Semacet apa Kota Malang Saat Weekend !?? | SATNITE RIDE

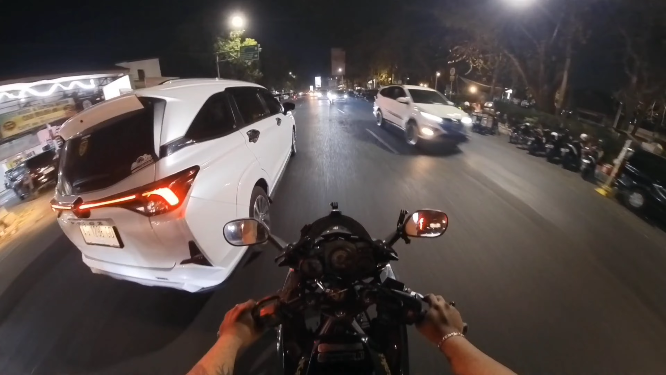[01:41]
ingin bernostalgia dengan jalan yang ada di Kota Malang, tonton terus video ini, jangan di skip-skip ya. Enjoy this video teman-teman. Dan rating kali ini saya mulai dari Jalan Turnojoyo, kemudian di pertigaan besar Stasiun Malang Kota Baru saya belok ke kanan ke Jalan Kertanegara ya. Jadi Stasiun Malang Kota Baru ini adalah stasiun besar yang melayani rute kereta api ke Surabaya, ke Banyuwangi sampai ke ibu kota Jakarta ya.
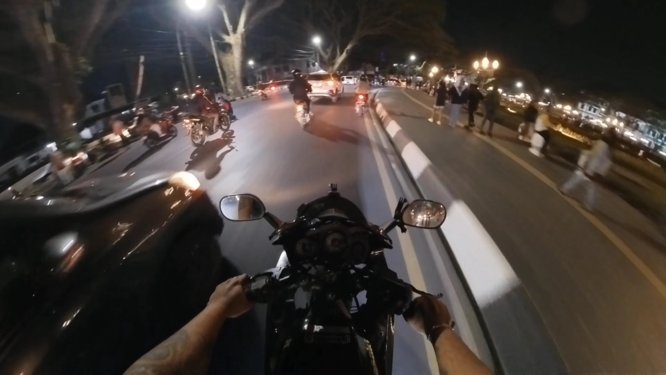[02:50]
Terlihat banyak sekali pengunjung yang sangat antusias ingin menikmati suasana alun-alun Tugu Kota Malang dengan wajah yang baru.
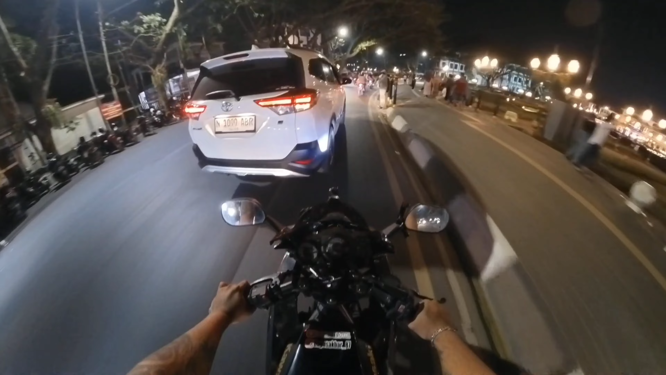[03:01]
Dan infonya, anggaran yang digelontorkan untuk revitalisasi alun-alun Tugu ini mencapai 5,3 miliar ya. Tapi di sini saya tidak membahas detail tentang alun-alun Tugu Kota Malang. Atau mungkin nanti saya buatkan videonya tersendiri serta dengan sejarah alun-alun Tugu Kota Malang ya. Yang setuju silahkan tulis di kolom komentar ya.
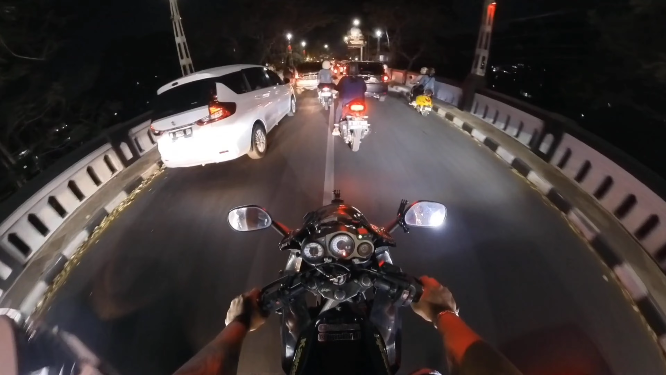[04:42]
sekarang menjadi salah satu opsi untuk muda-mudi bahkan lintas usia untuk menikmati suasana Kota Malang di malam hari. dan sekarang ini saya berada di daerah Pasar Hewan Splendid ya, yaitu pusat pasar hewan terbesar di Kota Malang.
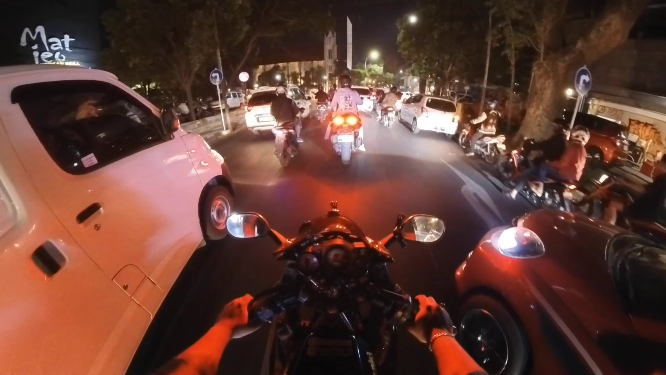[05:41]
Disinilah titik awal kemacetan yang menuju ke arah Kayu Tangan Heritage.
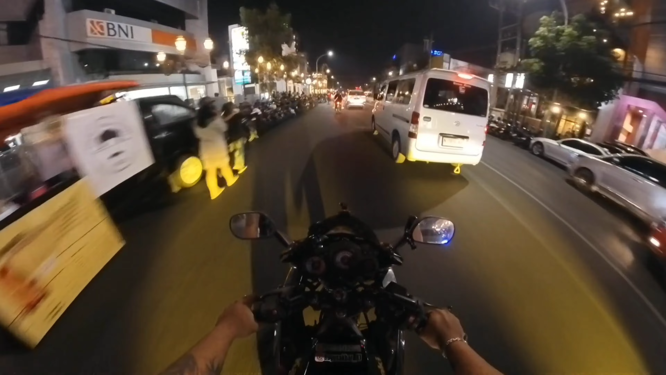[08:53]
Setelahnya kita melewati kawasan Kayu Tangan Heritage, kita lanjut belok ke kiri ke Jalan Semeru ya, menuju ke arah Jalan Besar Ijen Boulevard.
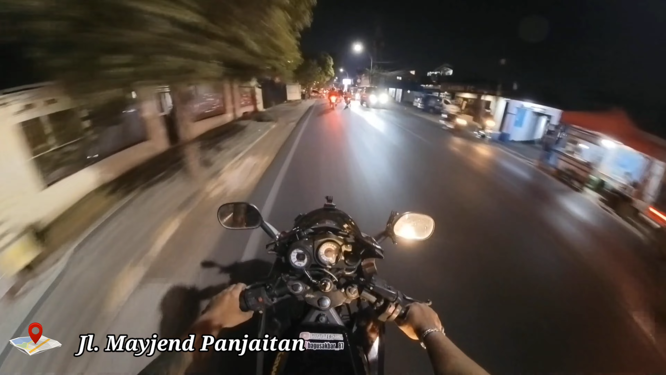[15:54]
Setelah melewati Jalan Veteran dan putar balik melewati Jalan Bogor. Di Jalan Mejen Panjaitan ini juga sama halnya seperti di Jalan Veteran ya. Banyak sekali kafe dan resto seperti Nakoa, Cowboy, Sowan dan yang lainnya ya. Karena di Jalan Mejen Panjaitan ini juga lokasinya yang strategis untuk mahasiswa berbagai kampus ya.
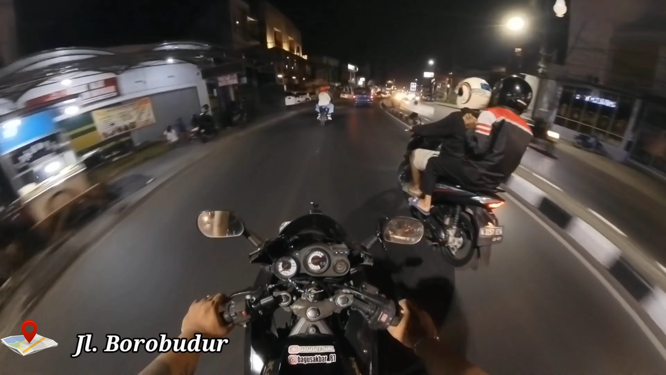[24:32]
Di Jalan Borobudur inilah banyak tempat puskesmas ya, atau pusat kesenangan mas-mas. Karena di Jalan Borobudur ini ada clubhouse yang baru dibuka dan ada beberapa tempat karaoke ya. Untuk lebih detailnya teman-teman bisa searching sendiri ya.